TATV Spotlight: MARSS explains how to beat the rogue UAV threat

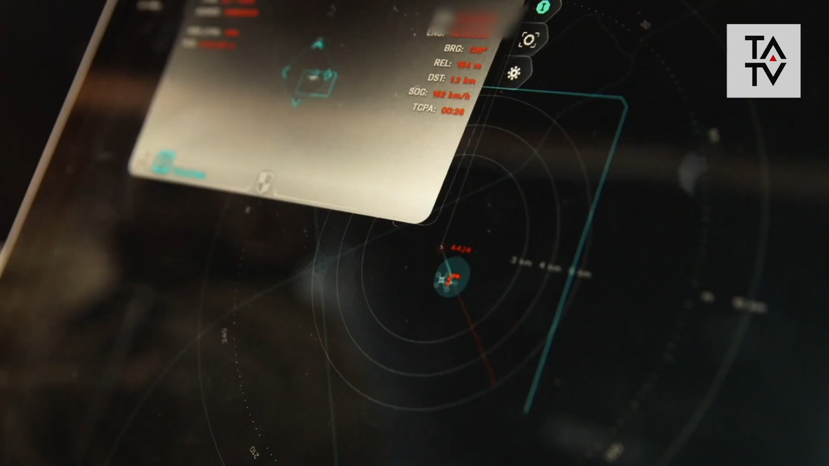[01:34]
Classification with artificial intelligence is actually really a threat or is it just a bird?